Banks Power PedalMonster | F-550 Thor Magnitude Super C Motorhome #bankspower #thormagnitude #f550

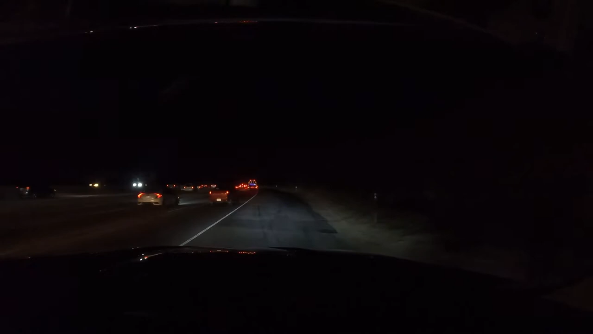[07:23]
I know. That little car was trying to catch up to me, but